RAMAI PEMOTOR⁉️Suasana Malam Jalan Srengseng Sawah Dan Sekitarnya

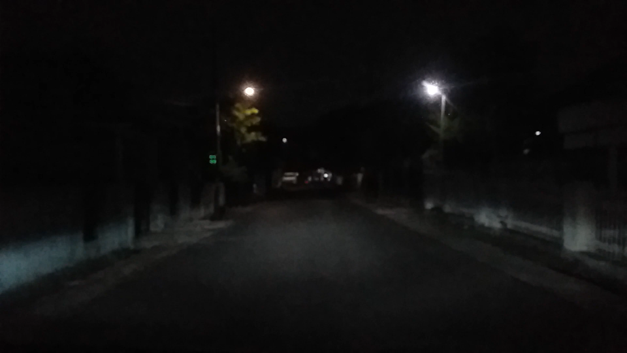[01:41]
Beginilah suasana malam di Srengseng Sawah.
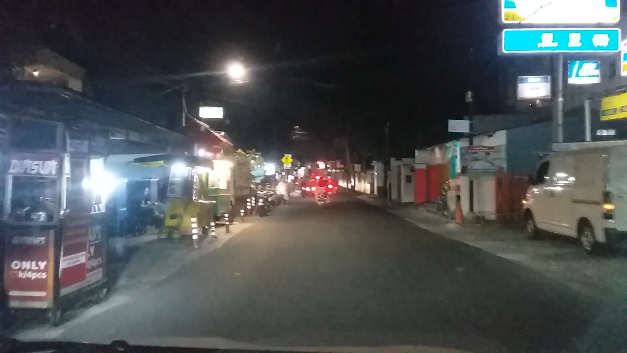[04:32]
Srengseng Sawah. Suasana malam di Srengseng Sawah.